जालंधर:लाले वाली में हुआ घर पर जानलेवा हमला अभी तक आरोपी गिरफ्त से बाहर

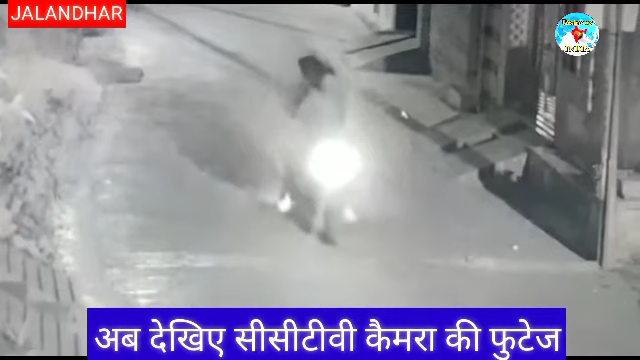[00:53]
स्लो है ना, बस तीन पता लग गया अपन, तीन बाकी मुंडे होर किधरों आए, दो उधरों आए थे, उधरों आएंगे पार्क चो,
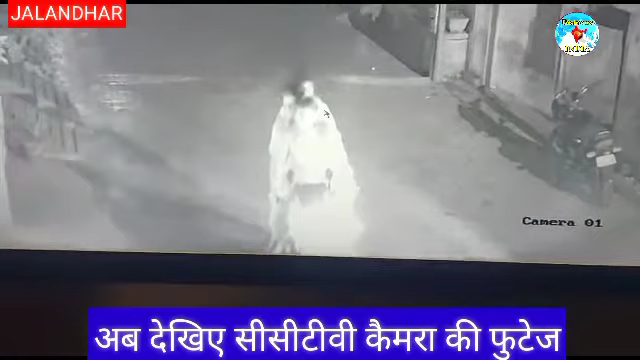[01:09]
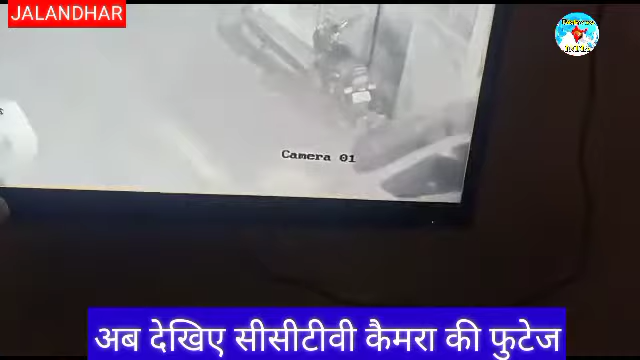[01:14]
हाँ पिछे वाला मुंडा ना मैं उही लगता यार, वो ये पिछे सीगे, ये दो उतरनगे दूजे बैठनगे वो पार्क जाएंगे,
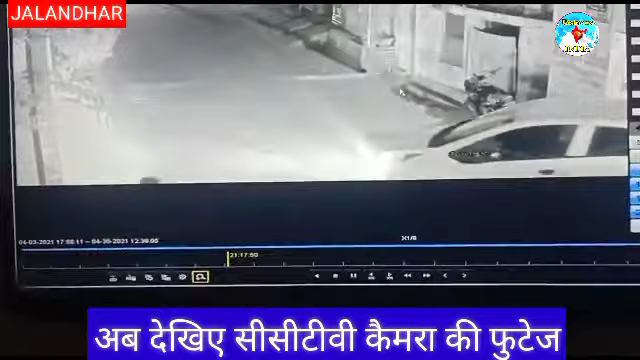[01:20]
ये दो तेरे पिछे पहले आए सीगे तेरे घरे, ये वो मुंडे है ए देखेंगे इधर रुक गए, खड़ जा
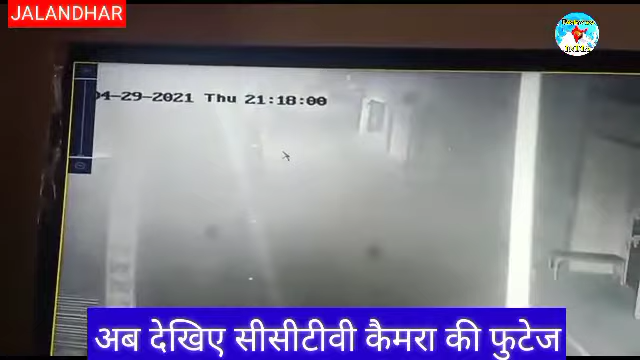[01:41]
सियाने बंदे यार, हाँ सही आती फोन चो भी उधर मोटरसाइकिल बने, एक मिनट मोटरसाइकिल उतरिया नहीं, आहो मुंडे आ गए होर,